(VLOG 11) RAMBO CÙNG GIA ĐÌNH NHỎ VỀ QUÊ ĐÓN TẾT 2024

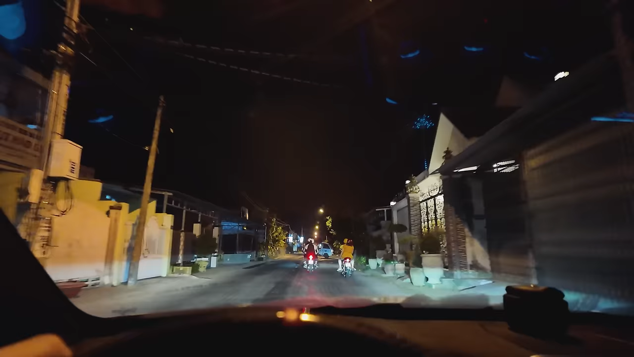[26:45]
Sau hồi chạy xe thì cũng đến cái chỗ bán bánh hỏi rồi mấy ông à.
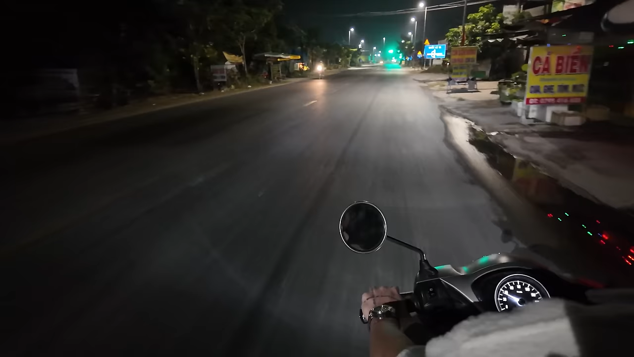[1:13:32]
Từ trên thành phố Cao Lãnh của tôi mà chạy xuống đây là khoảng tầm 15 đến 20 phút. Đây gọi là chở cái gì rồi? Ngã ba An Bình đúng không? Đấy, lên trên đây là có một cái cầu. Anh em quẹo trái. Anh em ở Cao Lãnh nhá, mà chưa ăn của chỗ này nhá, thì lên trên đây là nó có một cái ngã ba.
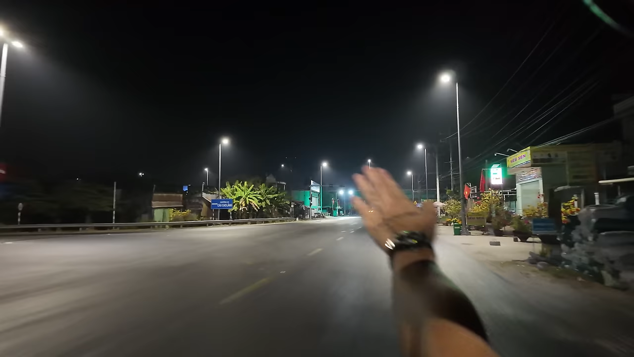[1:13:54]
Quẹo trái qua vô cái lò này là lò mổ heo. Đó thì mấy ông cứ vào đấy, mấy ông gặp chị Ngọc chạy tới cuối đường. Đấy.
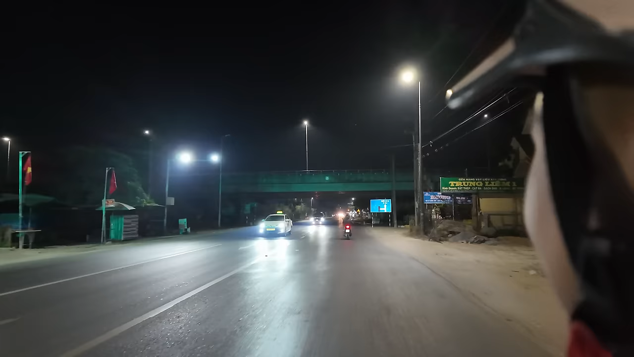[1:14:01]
Để tôi quay cho mấy ông xem chi tiết luôn.
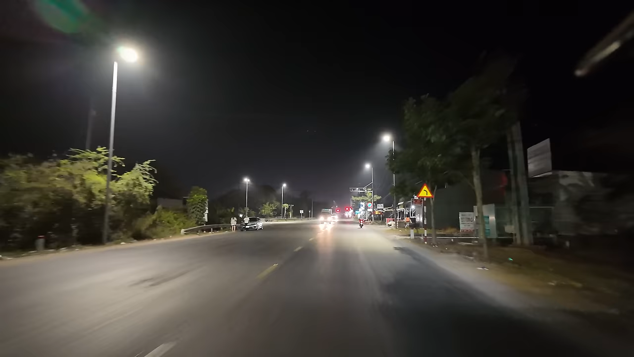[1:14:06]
Đây nè. Không phải chỗ này á. À.
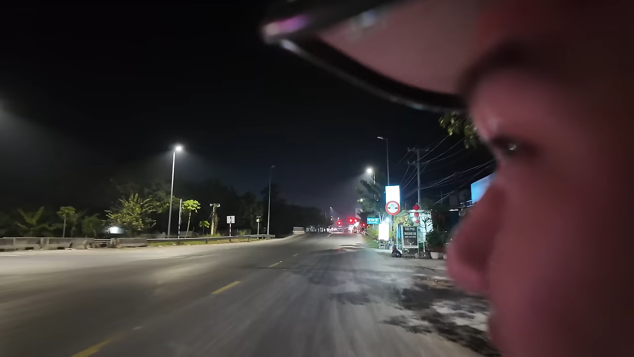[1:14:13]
Đây là cái lối xuống của cầu Cao Lãnh. Đây nè. Từ cái chỗ này là mấy ông quẹo trái rồi. Đấy. Xong là chạy tới cuối đường là tới cái lò.
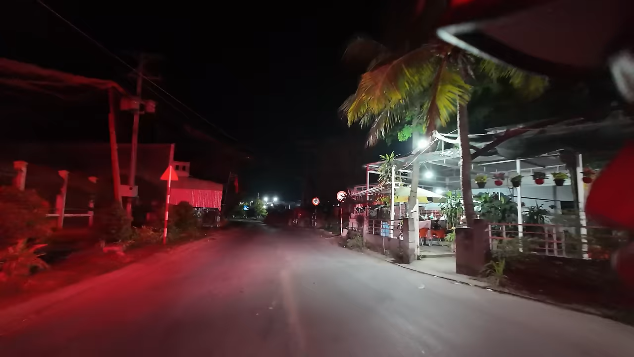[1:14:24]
Nhưng mà từ đây tới cuối đường được mà đường này nó vắng phải liền mấy ông nhé. Thường nếu mà đi á, mấy ông phải đi đông người chứ mới đi ban đêm như thế này sợ phải luôn. Mấy ông nhìn không? Đường vắng que.